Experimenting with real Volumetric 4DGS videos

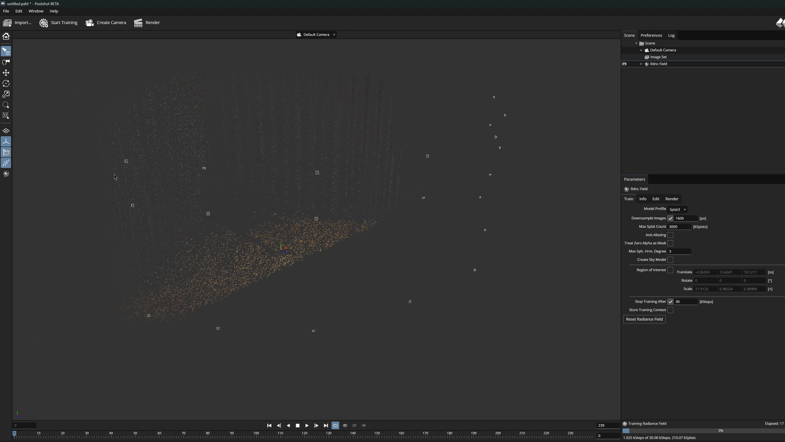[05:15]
When we think about it, we realize that the cameras stays in the exact same places in each frames, and only the content in them changes.